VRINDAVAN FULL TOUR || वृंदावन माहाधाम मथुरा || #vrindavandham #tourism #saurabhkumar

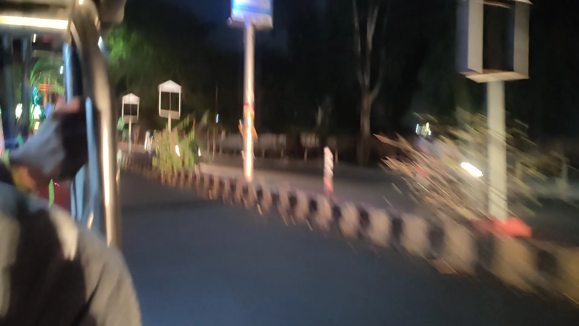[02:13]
वो लेकर हम लोग अभी प्रेम मंदिर की ओर जा रहे हैं। देख सकते हैं ये वृंदावन का रोड है, वो रात में काफ़ी अच्छा लगता है, और आपको ई रिक्शा आपको 10 या 15 रुपये लेगा वहाँ से।